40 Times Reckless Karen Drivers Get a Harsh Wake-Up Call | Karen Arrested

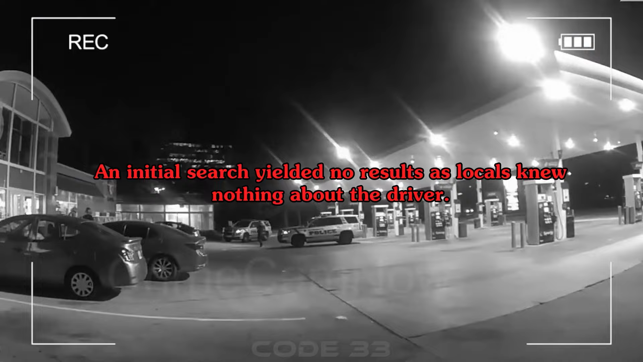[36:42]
An initial search yielded no results, as locals knew nothing about the driver.
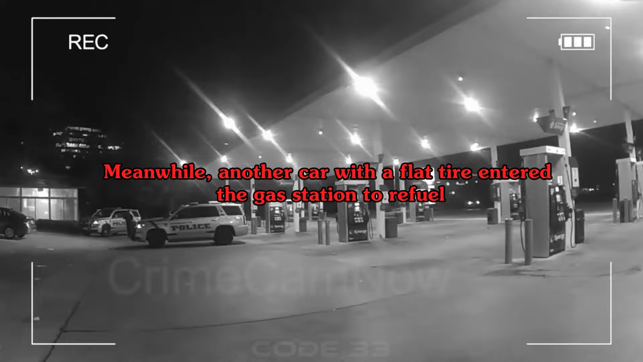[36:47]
Meanwhile, another car with the flat tire entered the gas station to refuel.
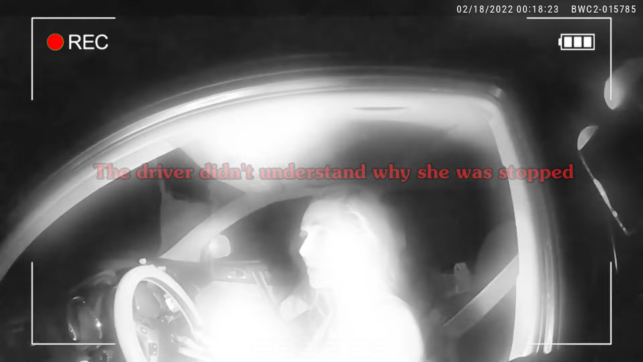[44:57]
The driver didn't understand why she was stopped and claimed they didn't break traffic laws on public property unless influenced by alcohol.
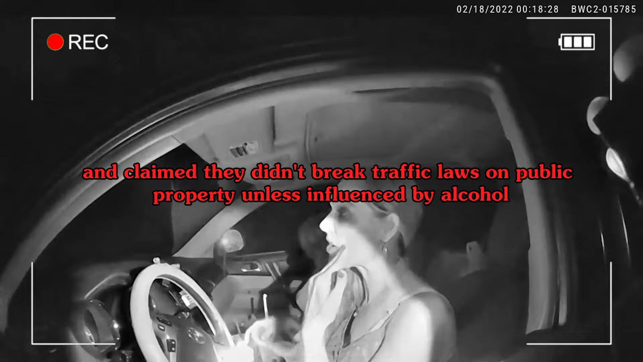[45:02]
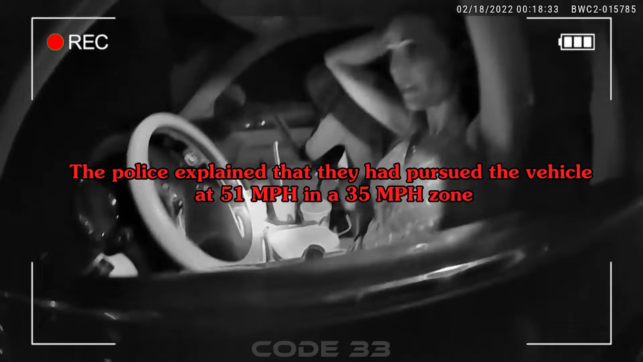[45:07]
Police explained that they had pursued the vehicle at 51 miles per hour in the 35 mile per hour zone, and the driver had also committed other violations.
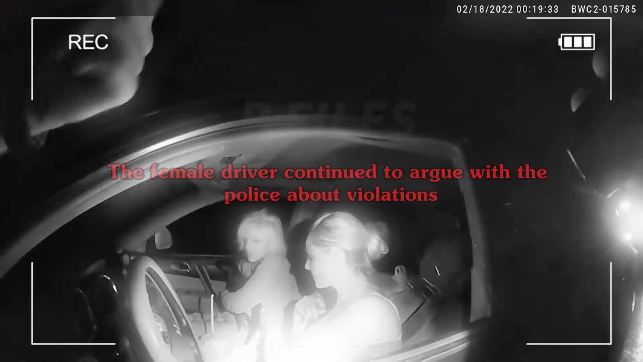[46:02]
The female driver continued to argue with the police about violations. She also did not have vehicle registration and insurance because it was not her car. Because there's semis driving past me.
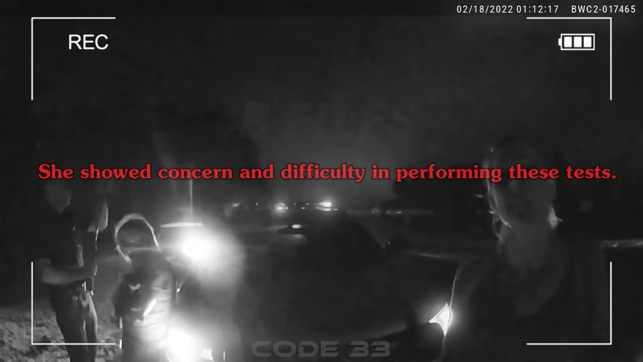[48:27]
she showed concern and difficulty in performing these tests.
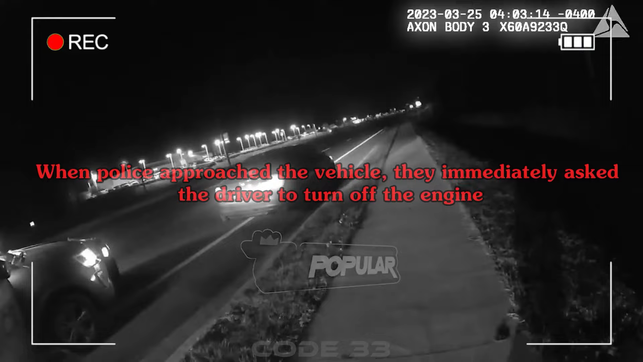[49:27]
When police approach the vehicle, they immediately ask the driver to turn off the engine.